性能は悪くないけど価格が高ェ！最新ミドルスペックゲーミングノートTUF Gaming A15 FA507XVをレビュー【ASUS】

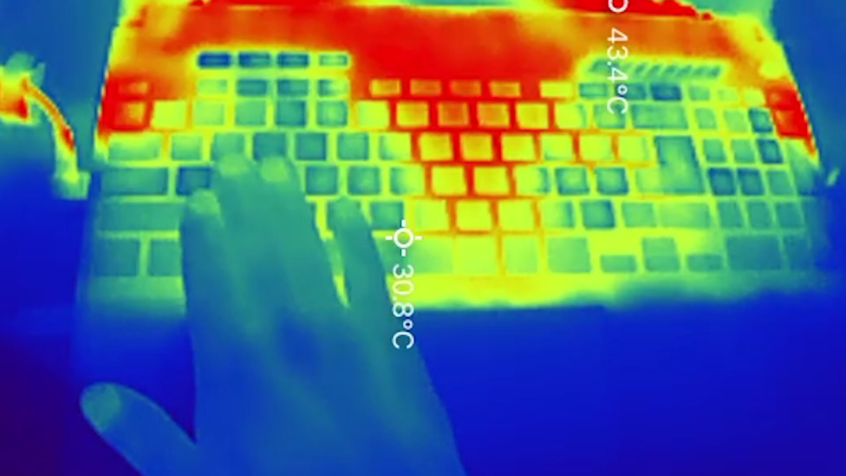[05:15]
On screen: spot 30.8°C
表面温度をサーモカメラで確認してみると、ヒンジ近くは温度が上昇していますが、ちょっと暖かい程度。
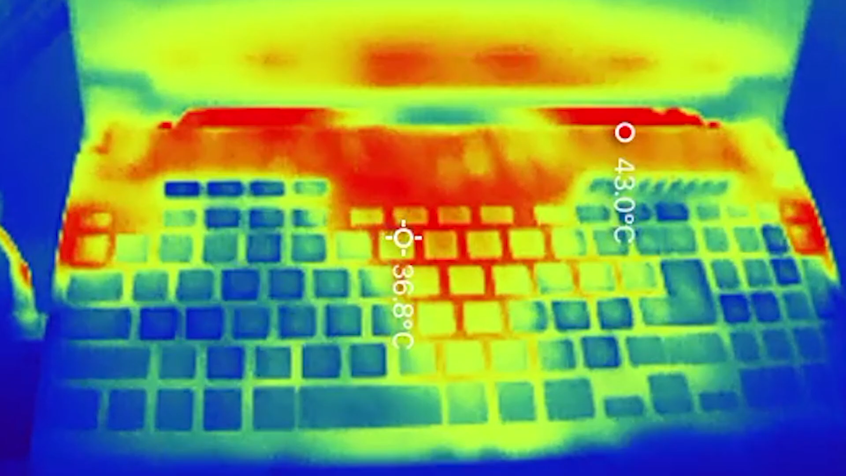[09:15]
On screen: spot 36.8°C
キーボード周辺が熱くなりにくいのはグッドですけど、